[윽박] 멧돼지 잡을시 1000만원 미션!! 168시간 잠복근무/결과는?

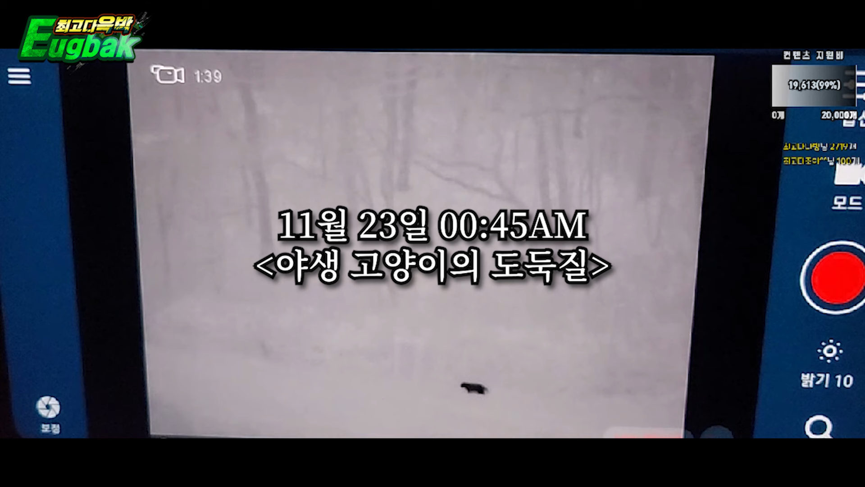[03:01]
야, 고양이 왜 자꾸 왔다 갔다 그러냐? 고양이 저 새끼가 짬 다 처먹어요 지금. 근데 쟤 저기 앉아서 뭐하냐?
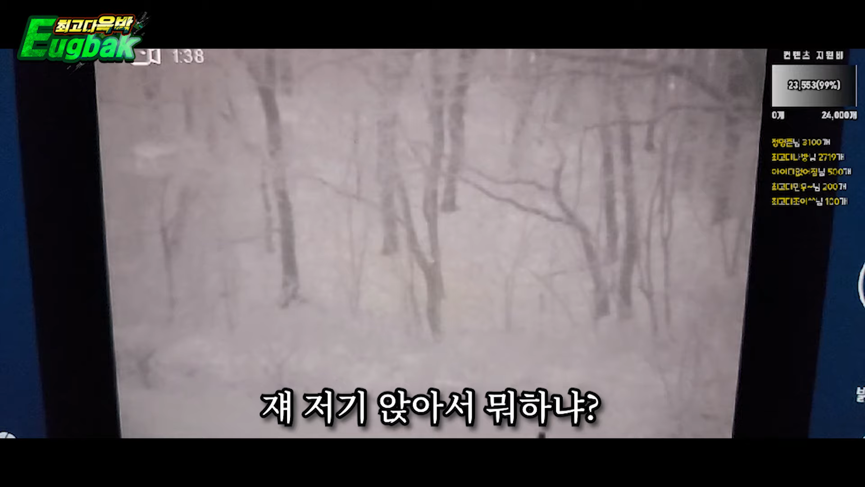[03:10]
왔다. 와, 존나 크다. 배고파서 내려오네.
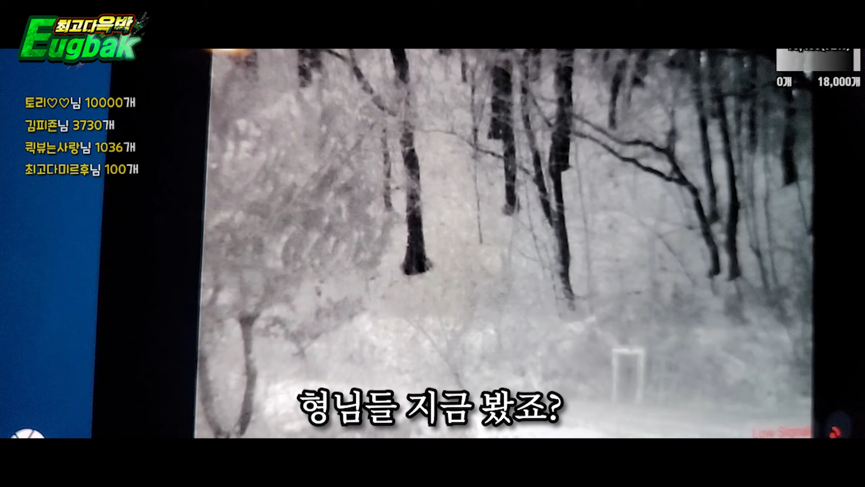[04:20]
형님들 지금 봤죠? 방금 엄청나게 까만 큰 돌 같은 거 뭐예요?
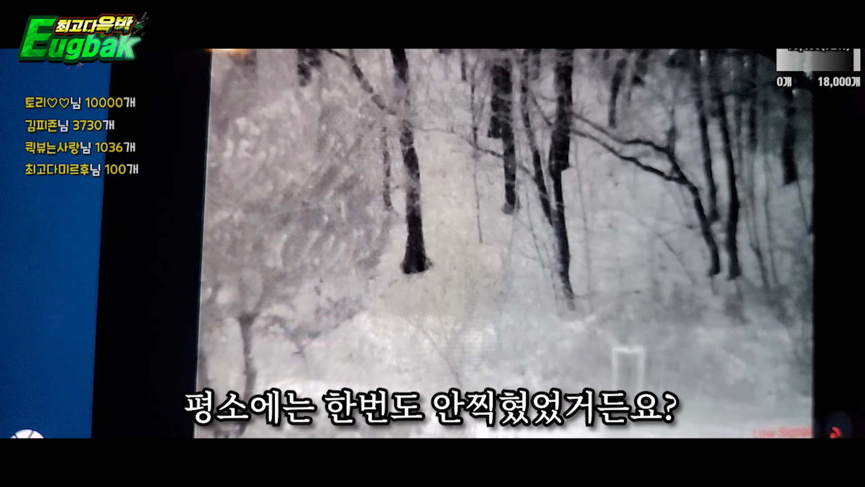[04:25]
평소에는 한 번도 안 찍혔었거든요? 저게 뭔지 모르겠네. 저 왔다.
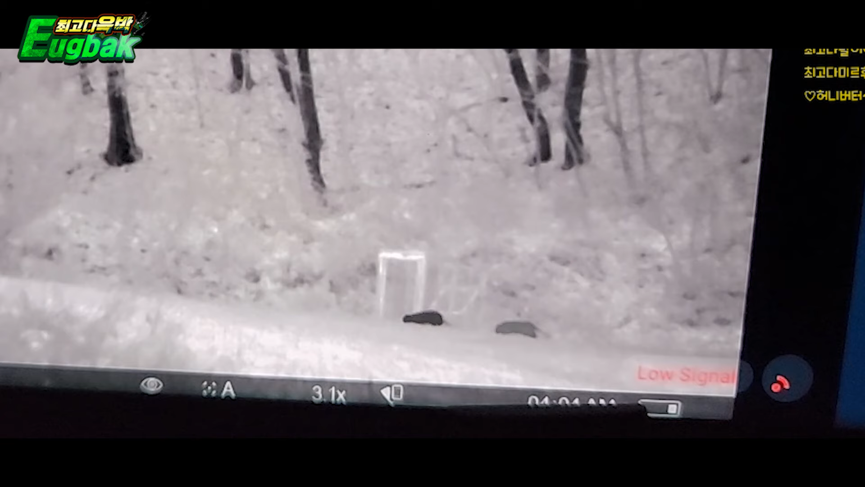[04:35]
조금만 지켜볼게요. 저 귀염둥이 새끼. 어제 왔던 애 맞는 것 같기도 하고.
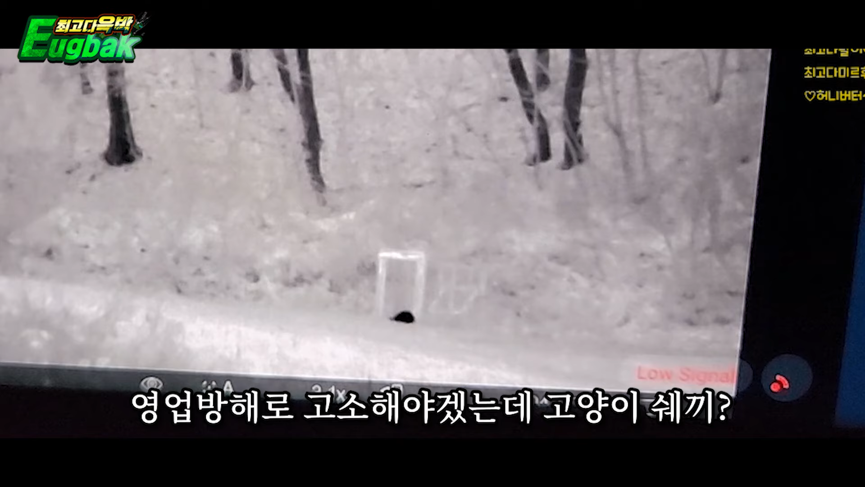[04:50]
고양이 새끼, 뭐라도 철창에 들어가. 뭐 하는 거야?
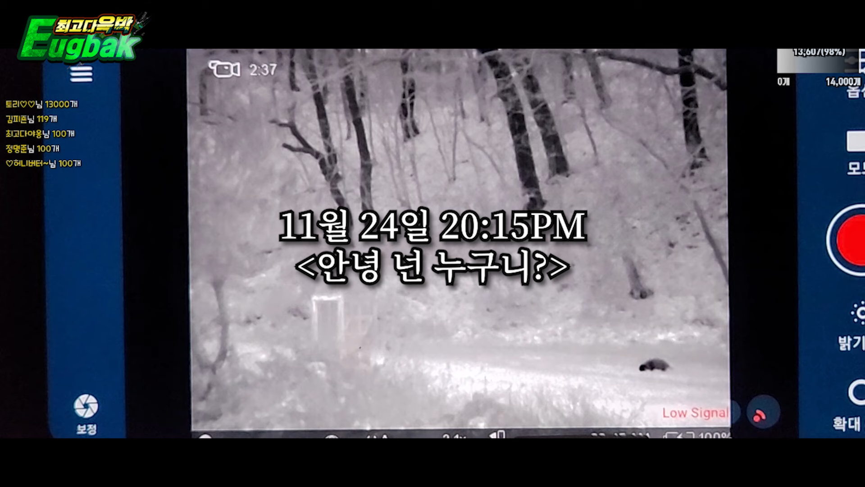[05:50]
떴다 떴다 팬분들 왔어요. 처음 보는 실루엣인데 자 오소리든 너구리든 다시 와라.
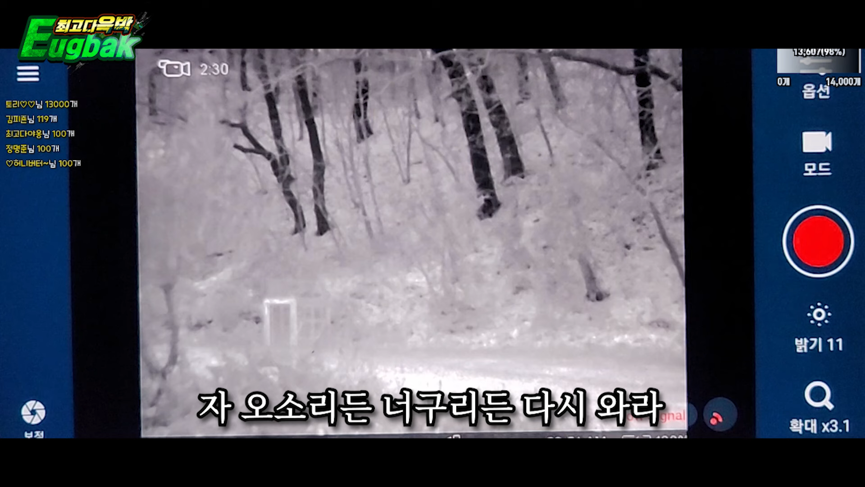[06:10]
처음 보는 쉐키 아주 귀여웠다. 이 진짜 이 콘텐츠가 진짜 잡혀라 한다고 잡히는 게 아니네 확실히.
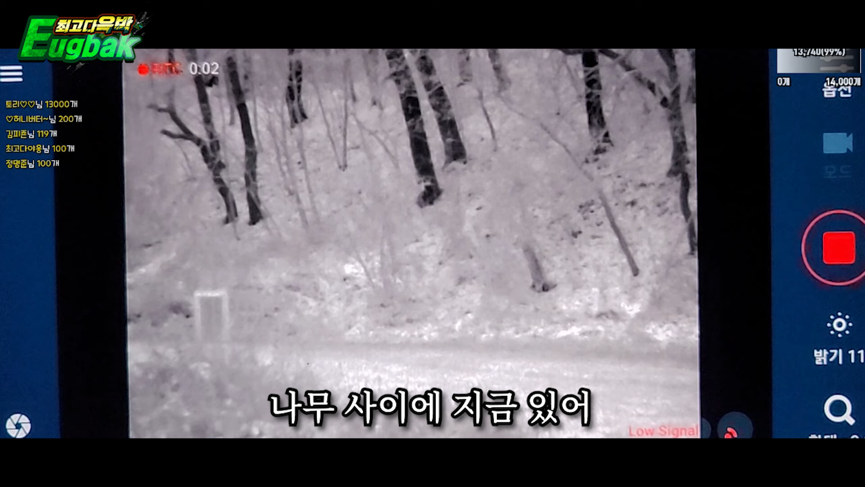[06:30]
움직인다 움직인다. 아 씨발 아니 이럴 때 카메라가 왜 나가. 지금 움직이는 형체는 보인대. 화면은 왜 나갔는지 모르겠어.
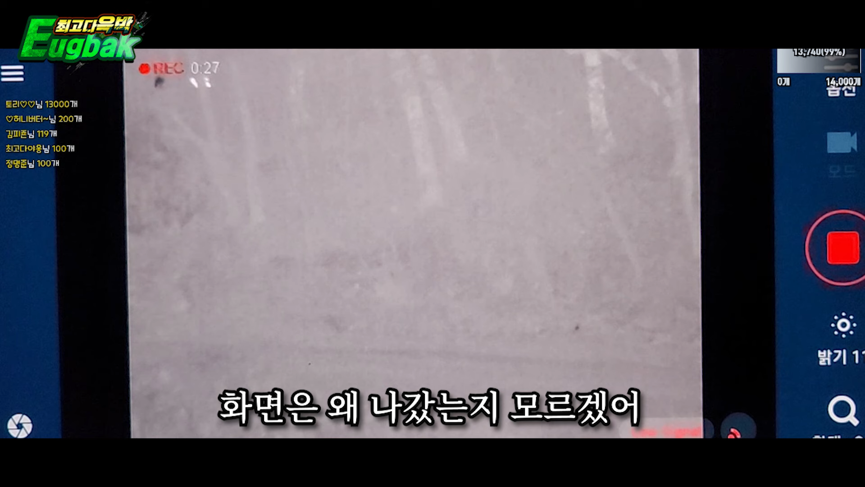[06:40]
멧돼지 같기도 하고 진짜. 오케이 카메라 돌아왔고 기다리면 될 것 같아.
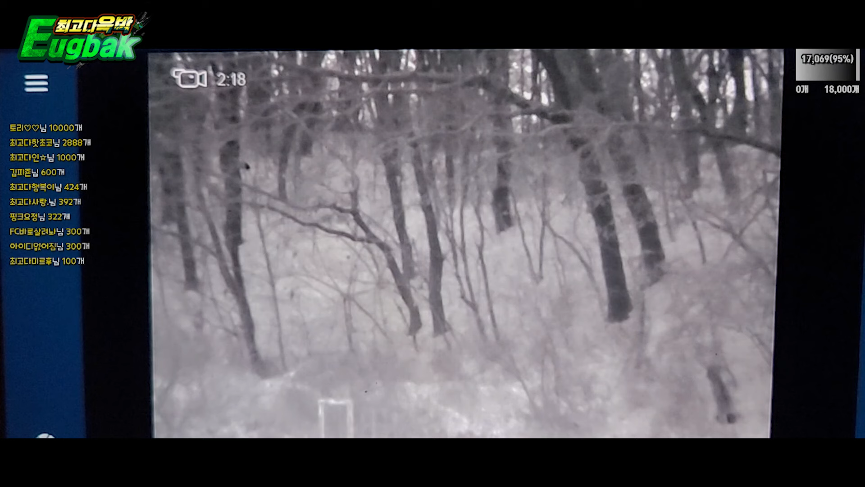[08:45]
연시경이 뭐 나타났다고. 연시경? 왔다 내려온다.
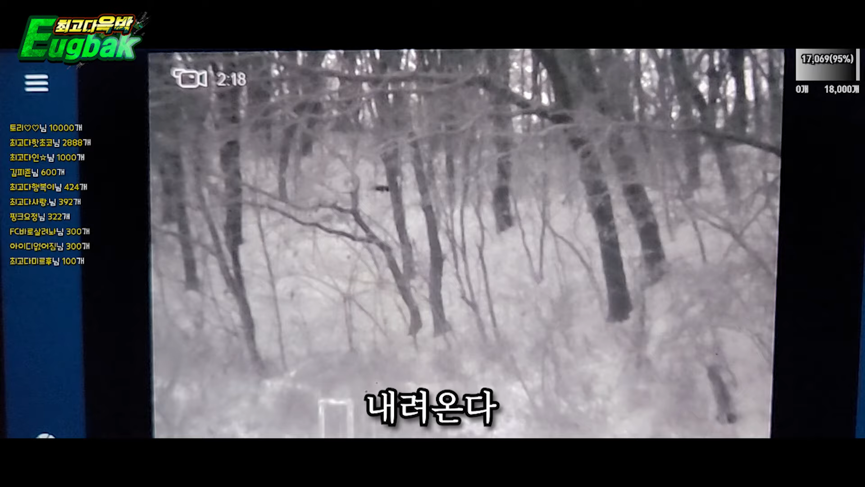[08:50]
고양이 새끼고 얘는 맨날 나오네 진짜.
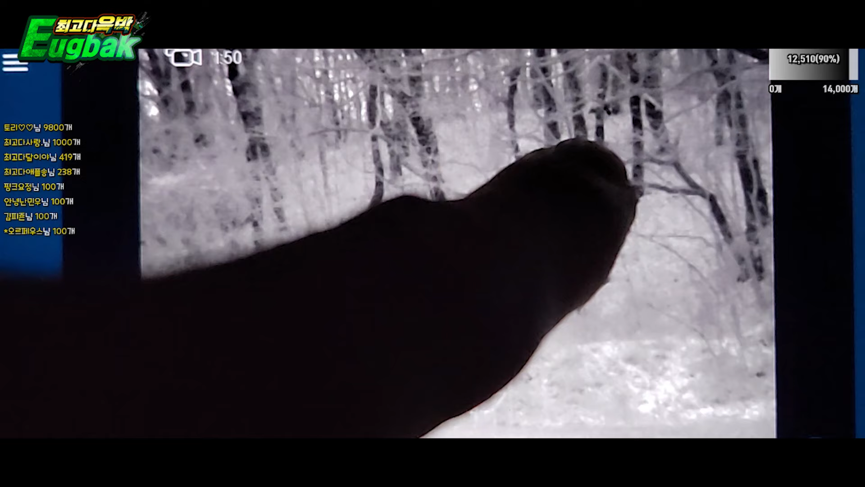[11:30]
나왔다. 대박 사건. 제가 봐도 고라니 같긴 합니다. 고라니야, 제발 내려와서 철창에 들어가자.
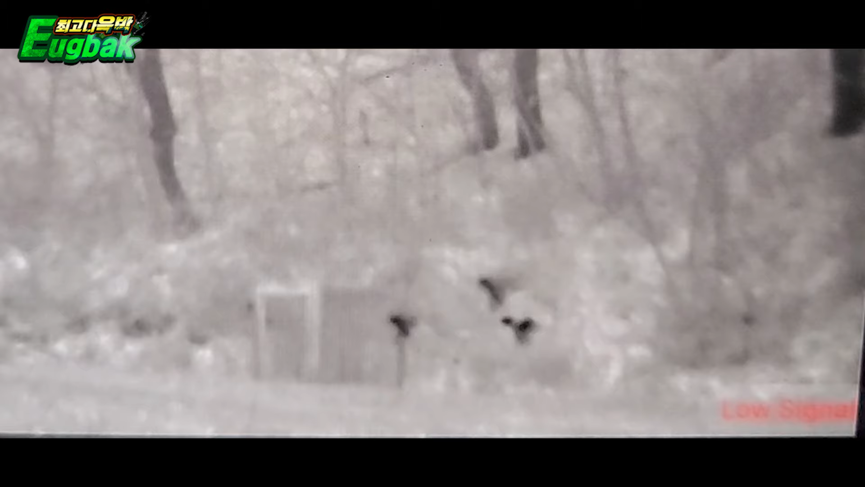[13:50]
깜짝 놀랐네. 정말 귀엽네. 얘네 뭐야.